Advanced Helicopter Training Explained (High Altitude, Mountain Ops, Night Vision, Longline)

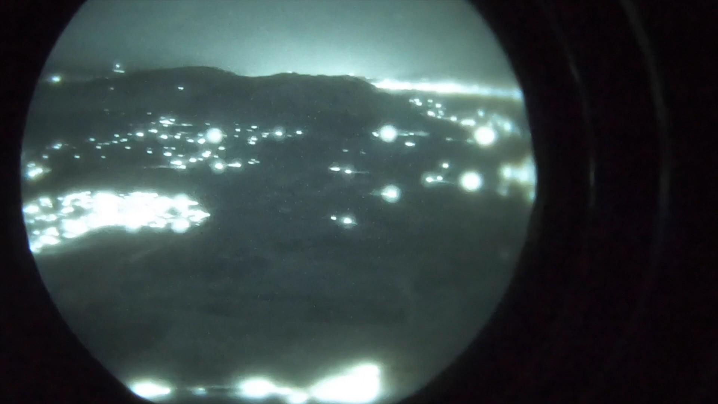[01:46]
We have five right now actually and when you go through your instrument training you will get night vision goggle